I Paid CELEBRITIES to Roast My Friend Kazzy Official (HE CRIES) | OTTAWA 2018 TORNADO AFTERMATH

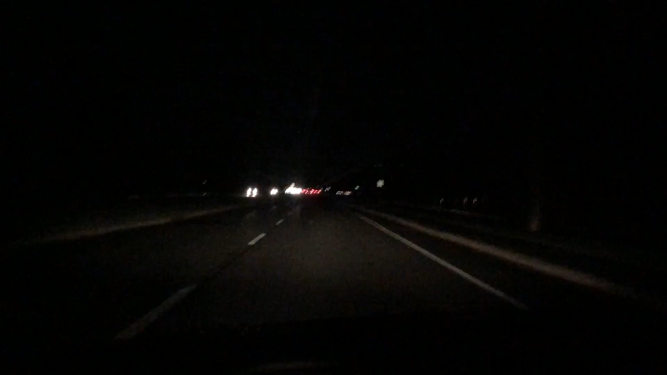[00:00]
Guys, I know using your phone and driving is a terrible idea, but all the power in my entire city has gone out. Look at this. I'm driving and it's completely black. No lights on the streets except for the car lights. There's no traffic lights working, no street lights, nothing. Guys, this is the aftermath. Check it out.